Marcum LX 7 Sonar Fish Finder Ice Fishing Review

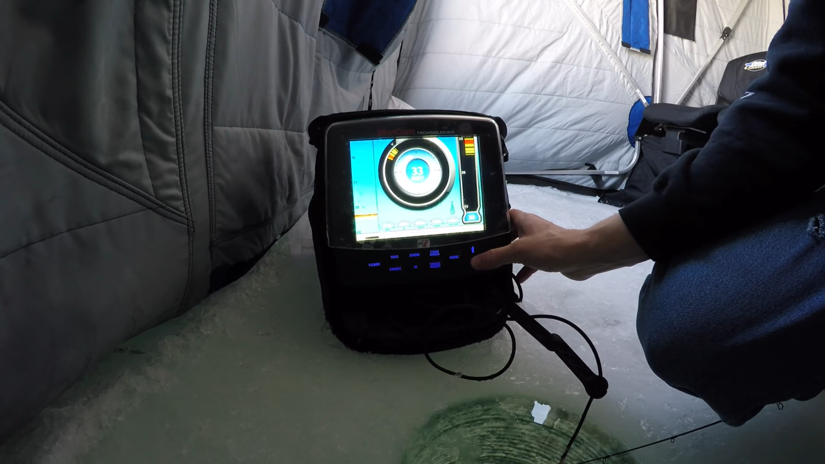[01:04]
And you can take 10 feet of the water column and really zoom in. And by hitting the zoom, you can change that depth. So you can go auto, you can move up and down. Obviously I put the bottom, about 3 quarters of the way down on the graph and set it. Sensitivity, I normally run about a 3.
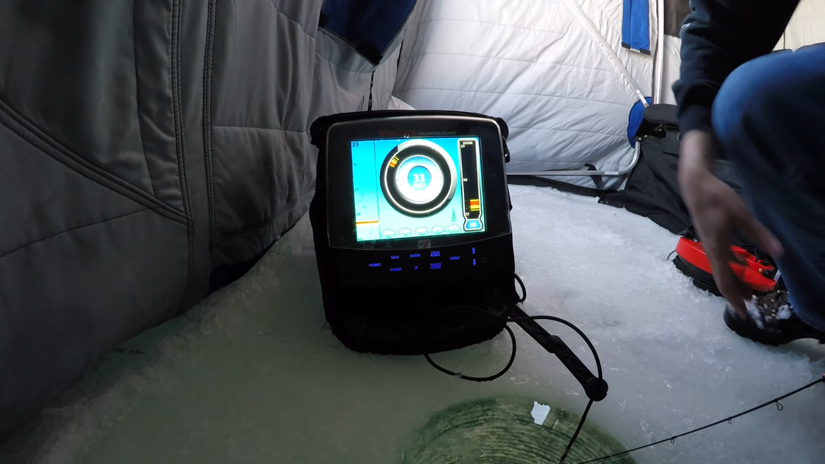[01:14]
And I'll drop my line down here. What you'll see is you should see it start coming down the graph, but it's going off to the side so bad. Here it comes into view. Here it's falling down. And once it hits the zoom, you'll see it come down in the zoom mode. And I'm running a Rippin' Shad right now, so it's got a fairly decent profile. Here it comes into the zoom. I run between like a 3 and 4 in my sensitivity.
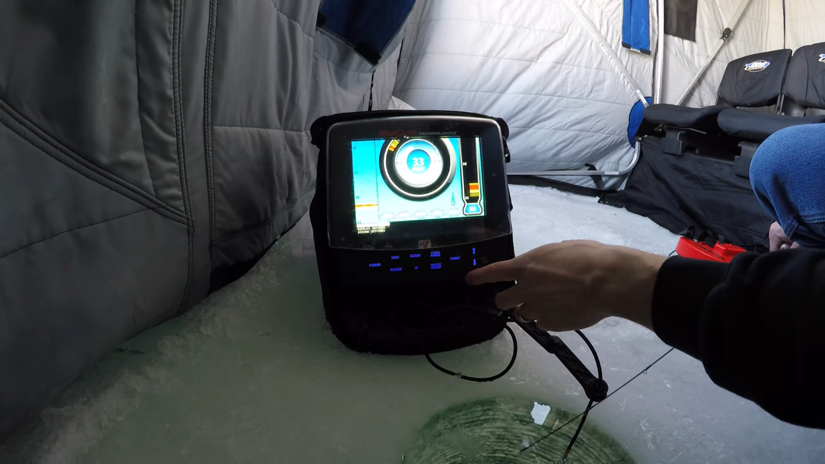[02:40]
I usually leave it there. In the menu, you go to display options. And you can switch and you can just have one graph, all three. You can display two. It's really, it's push button. It's easy. It's self-explanatory. It's one of the easier units I've seen. And I get all day on a battery still going on year number three. And I've had no issues with it at all. It, boy, you can see the smallest of little jigs down there. And like I say, you can even see the separation on your bait and hooks. So I'm not going to go through the display settings.
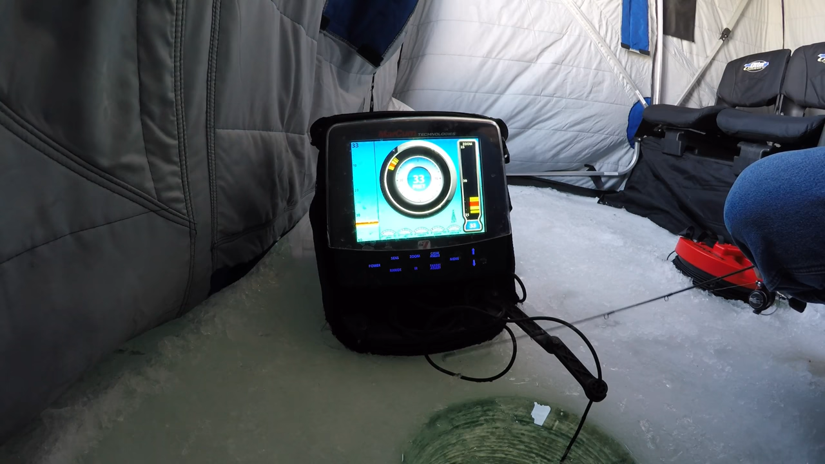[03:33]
I hate to take something that is working and break it. So I really hope this shows up on the GoPro camera for the review. They are a pricey unit. And, you know, people prefer Markham, Vexlar, whatever. I, I personally love this. I've used Vexlar very little, so I'm not, I'm not poo-pooing them. I'm just saying I really love this unit.
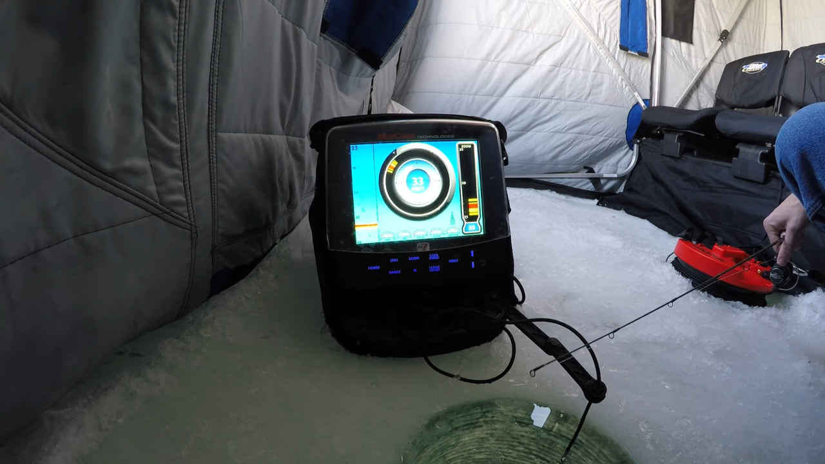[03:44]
And I have friends that have switched over to LX7 as well. So it's just, like I said, once you set it up, you're done. A five minute overview of the directions, really it's push button.
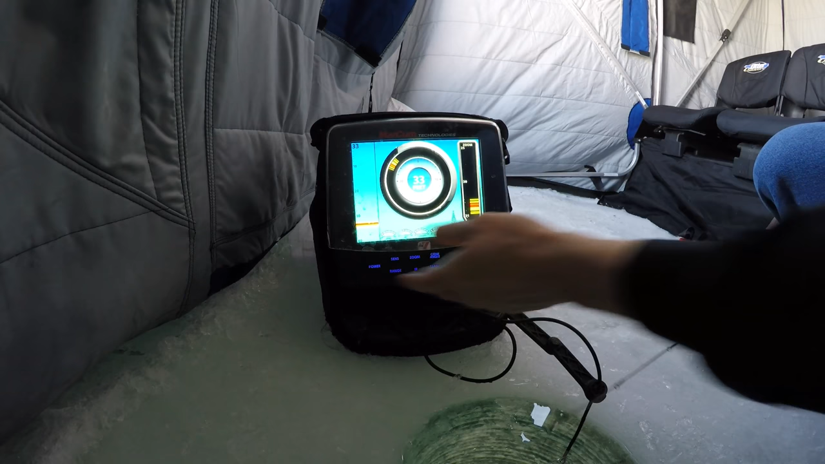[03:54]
Shut it back off, you hold the power button, turn it on, you hold the power button.
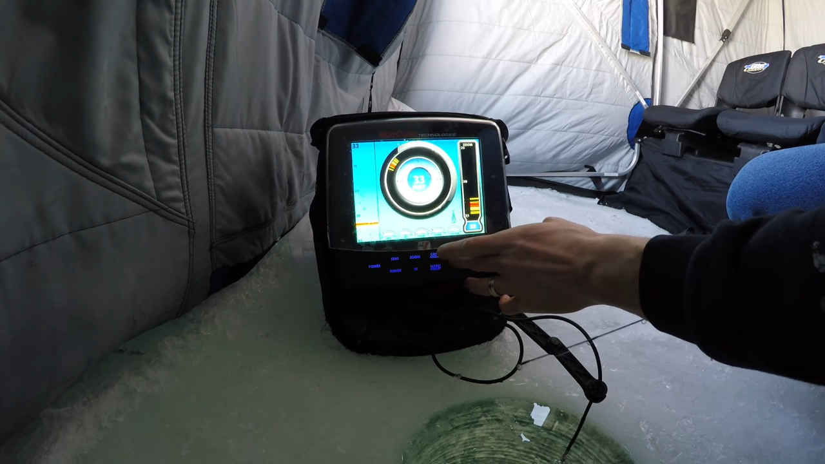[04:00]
And then you can mess around with, you know, like I said, the sonar settings, display options. This is the way I run it. Some people get rid of the, the center flash. I rarely use it unless there's a crappie coming in above my zoom level and I'll raise up or a pike,
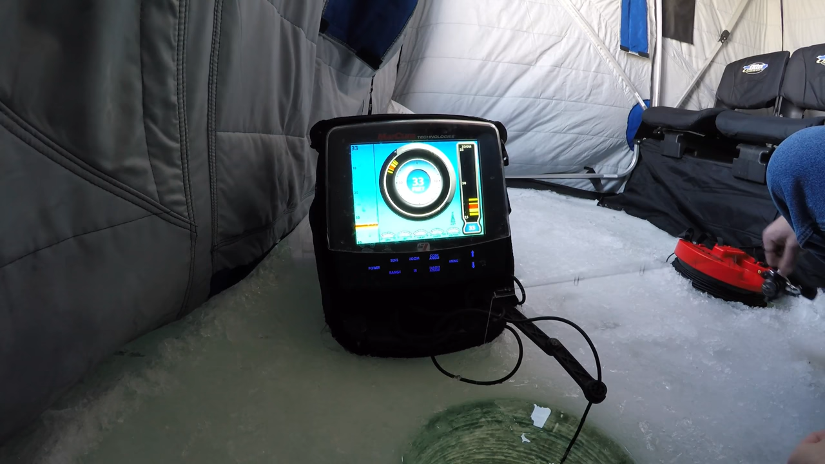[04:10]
you know, you can come up and you can, you can match your line. But they're, I'm most, I'm mostly fishing the bottom foot or two of the lake anyway.
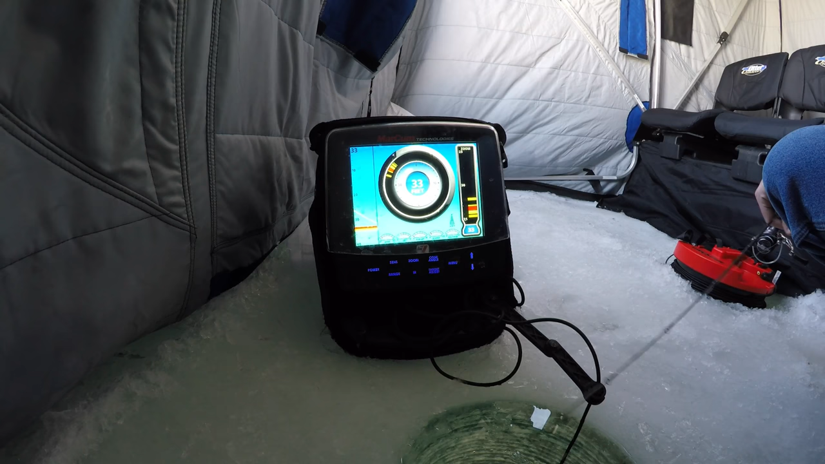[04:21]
So I, like I said, I, I'm used to it. I stare at this, rarely look at this, sometimes look at this, but it's just the way I like to see a few different options. So that's just a quick overview of the LX7 I've been using. So it's been a rugged, 30 unit, three years, no problems. I haven't touched the battery, charges perfectly all the time. Really don't have any issues with it at all. So I'm going to go back to fishing. And if you have questions, comments about the LX7, I'll answer in the comment section.